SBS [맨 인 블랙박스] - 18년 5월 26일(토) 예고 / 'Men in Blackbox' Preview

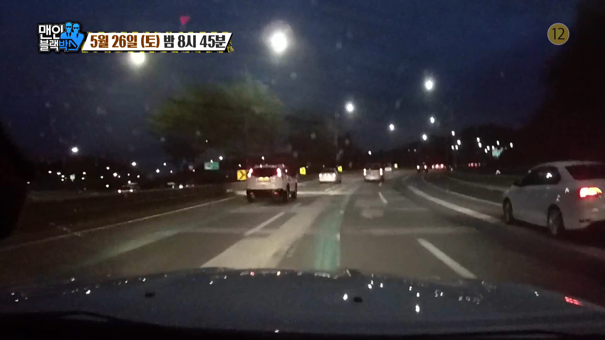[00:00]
쿠팡하고 이제 타이어 경고 등 들어오고 타이어가 터져 있는 상황이에요.